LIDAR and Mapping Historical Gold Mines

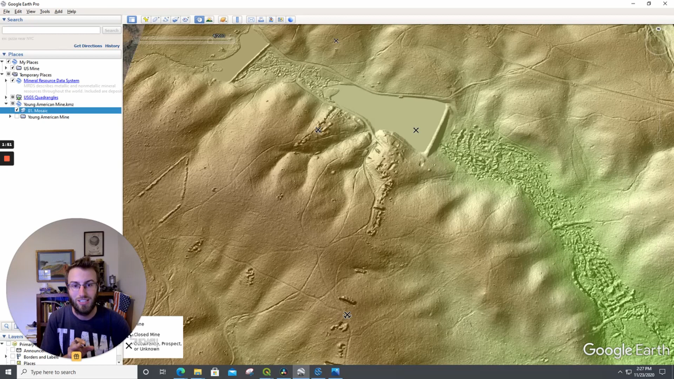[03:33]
so with that okay so now we got the screens arranged here so we can see both side by side see the stream that used to go through here obviously they've since built a dam which doesn't help us in this too much but you can start to take a look here and we're what you generally will try and do is you try and matching up old roads
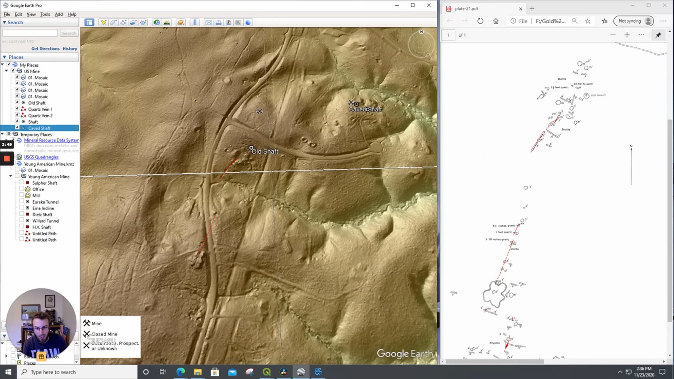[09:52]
demolished but it seems to seems to correlate fairly closely so from that i was able to kind of put that together this one did not have shaft names and everything but let's beef up this guy so this pile is that pile and this vein is this coming off of it and then as you go up there's this vein and you have this old shaft is that there you can see how you can start piecing this together because one of
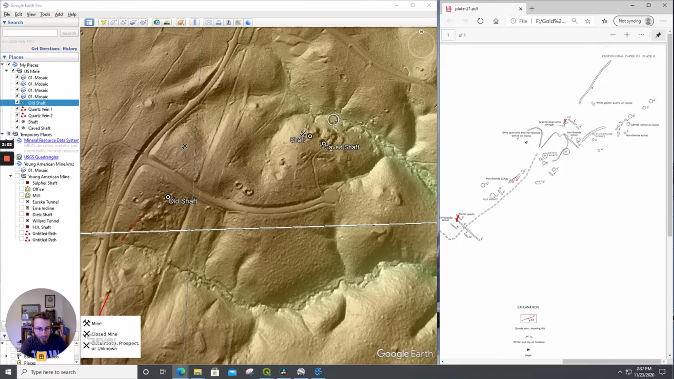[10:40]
and you can see the shaft and the dumps right here this is a dump with a shaft on top and another dump with a shaft on top um then they have this big cut which is going up the hill right here and these other workings all going up the hill um so once again it's just an awesome tool to be able to use to piece together the history of some of these old mines um and i i find that fascinating even if i don't have access to them i just like to take it and figure figure these out because then it helps you